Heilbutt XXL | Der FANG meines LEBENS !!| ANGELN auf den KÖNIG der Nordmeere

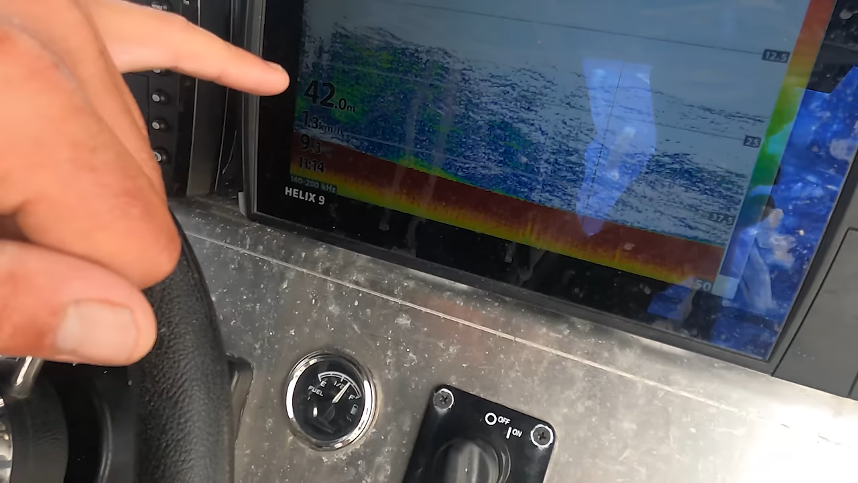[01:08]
40 Meter Wassertiefe bis 25 Meter Höhe vom Grund, alles voll mit Fisch.
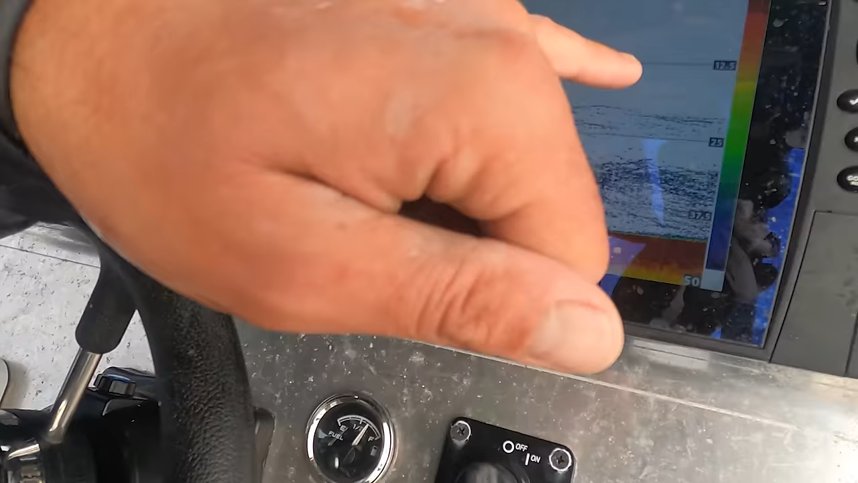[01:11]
Da lassen wir jetzt mal eine Rute runter, mal gucken, was da passiert. Auf geht's, schnell, schnell.
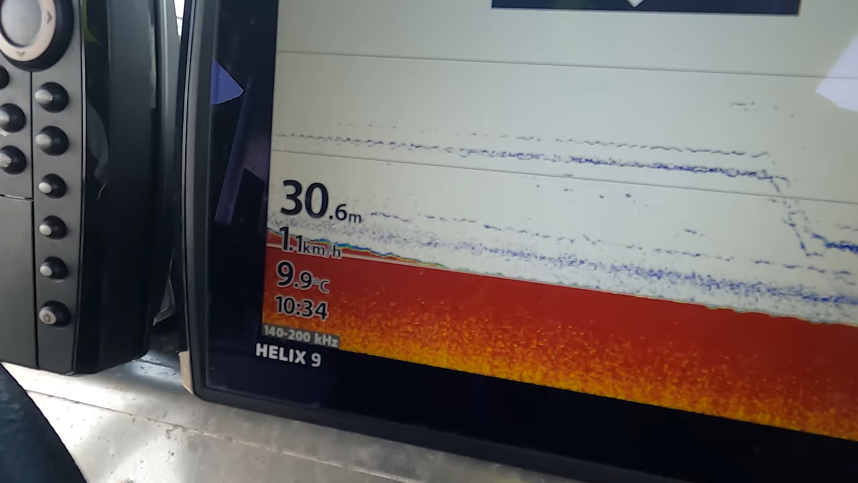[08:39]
On screen: depth 30.6 m, water 9.9°C, speed 1.1 km/h
Die ist circa 7 Meter über Grund. Und das hier ist die vordere Rute.
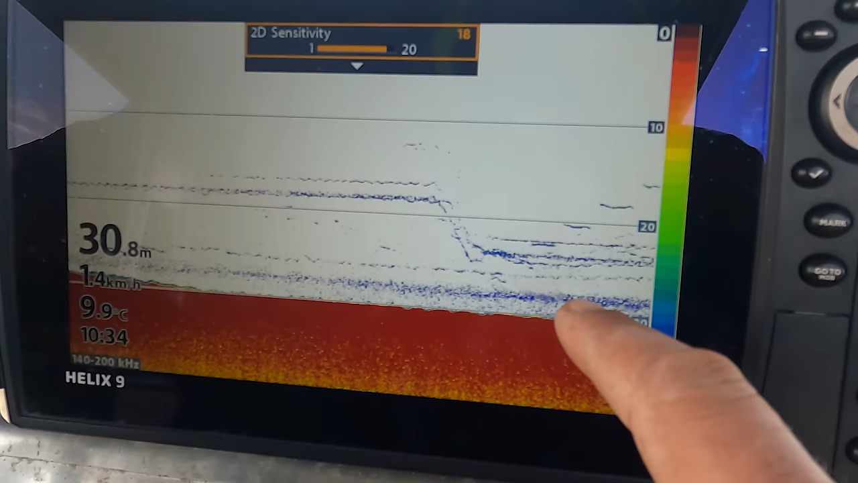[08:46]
On screen: depth 30.8 m, water 9.9°C, speed 1.4 km/h
Die ist circa 5 Meter über Grund. Erkennt man schön die Linien.
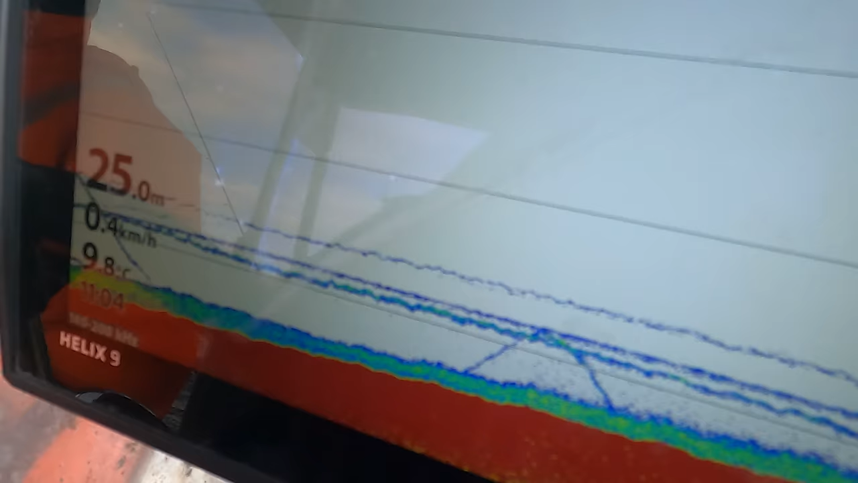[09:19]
On screen: depth 25.0 m, water 9.8°C
Hier seht ihr schön die Situation, die ich euch vorhin erklärt habe. Hier läuft unsere Köderlinie hier oben.
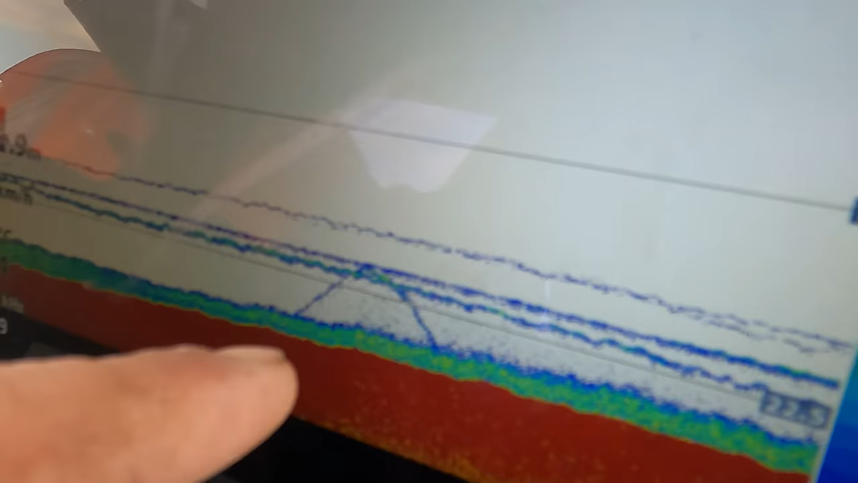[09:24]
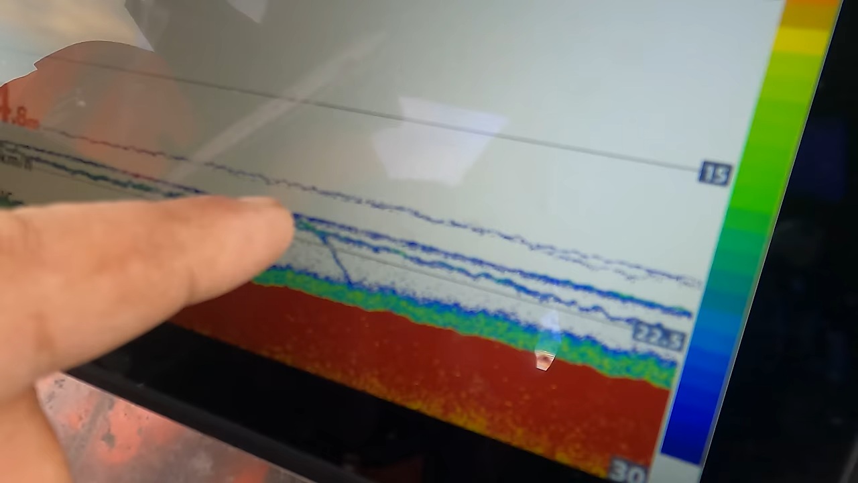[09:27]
Fisch vom Grund angestiegen, an den Köder ran, geguckt und wieder runter.